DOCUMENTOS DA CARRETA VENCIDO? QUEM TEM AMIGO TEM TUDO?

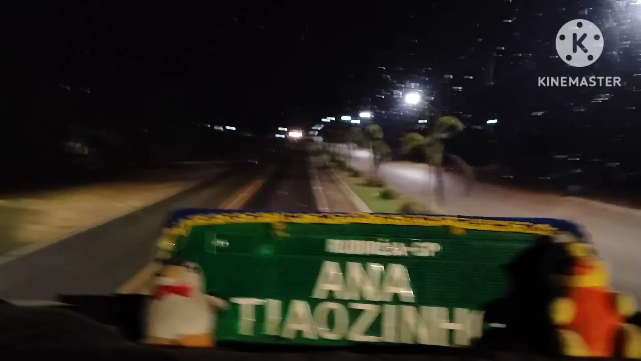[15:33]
movimento hoje não está tão grande. Não sei, hoje eu achei pouco movimento.
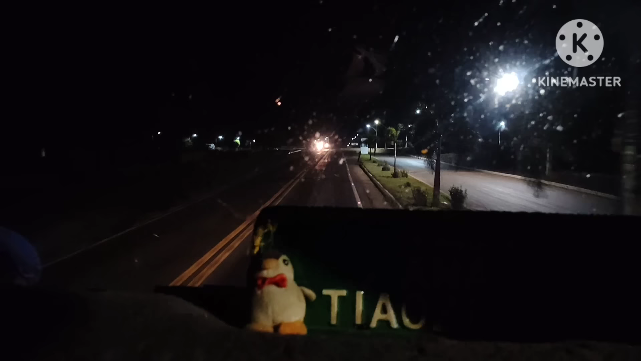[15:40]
De uma certa altura para cá. Está tranquilo.
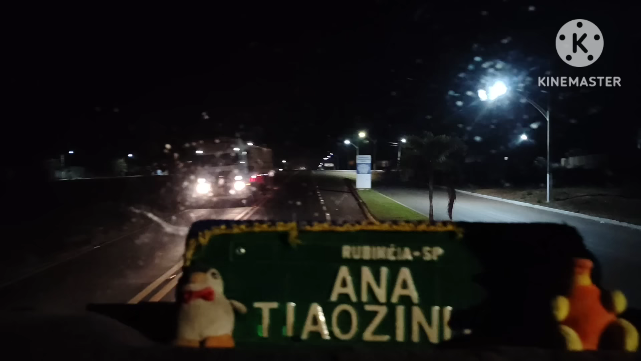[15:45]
É a equipe certa. Bora agora.
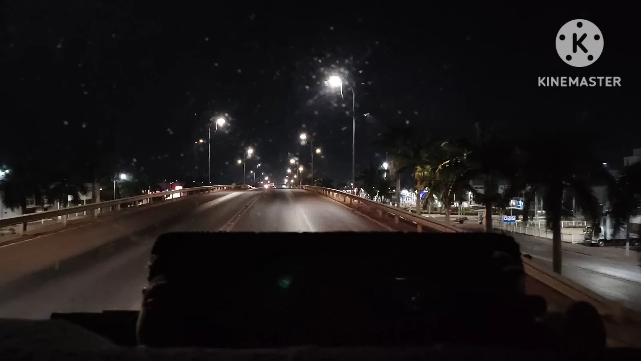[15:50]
Finalmente chegamos aqui em Primavera do Leste. Tá aí. Vaziozão hoje aqui, a rua tá tranquilo, tá suave, tá bonito, tá? Eita! Eu acho que o Batata tá sentindo saudade aqui de primavera, hein, Pre? Que você acha? Hã? Tá aí, ó.
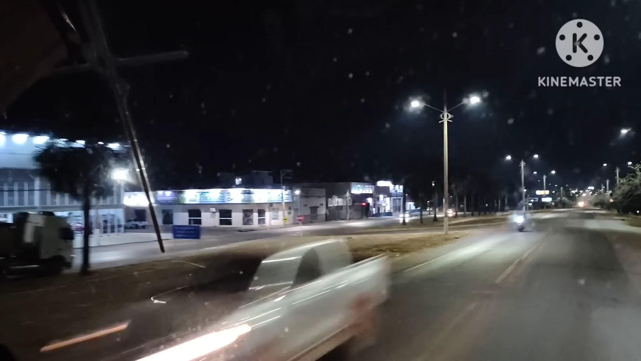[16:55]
Olha que bonito que é a cidade. Toda iluminada. Tá aí.